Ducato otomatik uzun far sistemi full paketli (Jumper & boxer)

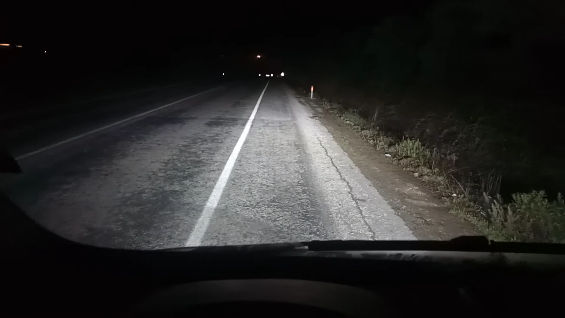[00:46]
Tabi yaklaşık olarak bir 40-50 km sürete çıkmamız gerekiyor.
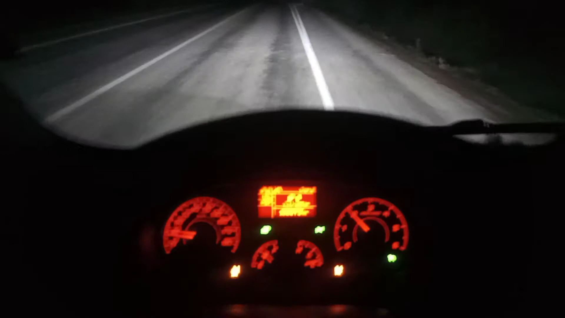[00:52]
Herhangi bir araç gördüğü zaman uzun farları kapatıyor. bakalım karşıdan araç gelmezse devreye girecek. Sokak lambaları yeterli seviyedeyse uzun farları açmıyor. Biraz gidelim bakalım. abone ol.